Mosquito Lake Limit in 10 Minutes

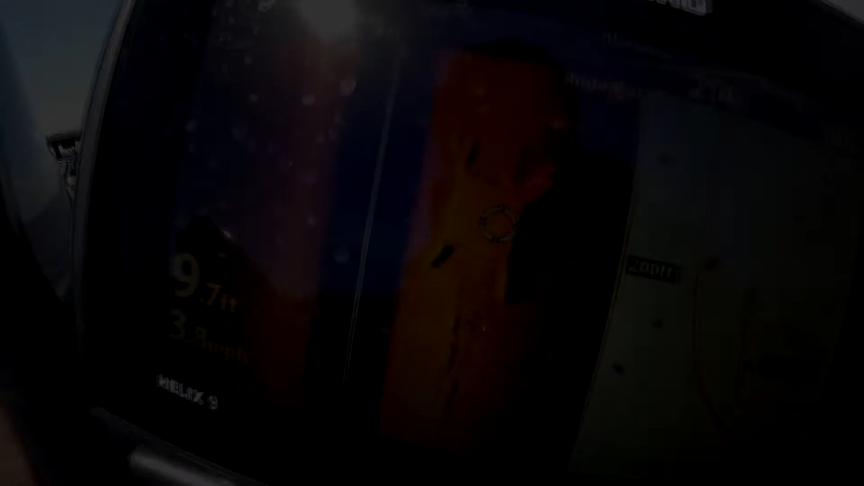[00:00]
Okay, so if you want to buy a new unit, Hummingbird Mag Imaging, look at that.
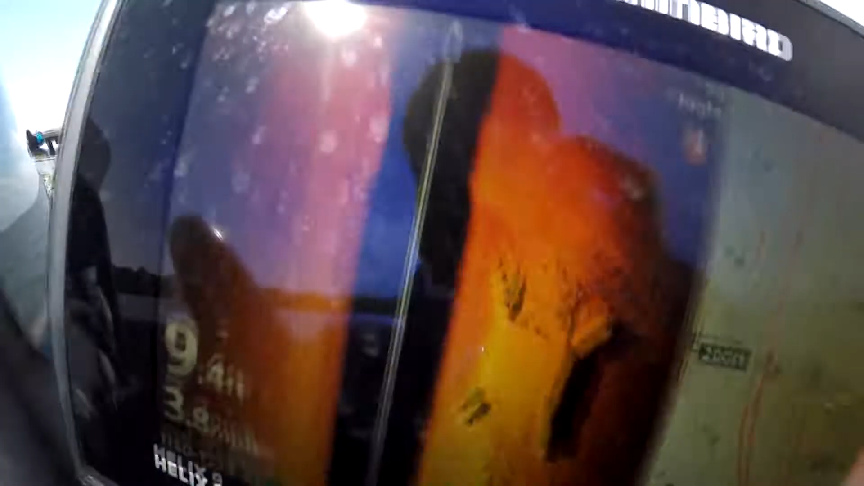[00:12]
And look, there's a roadbed right above it. See that roadbed?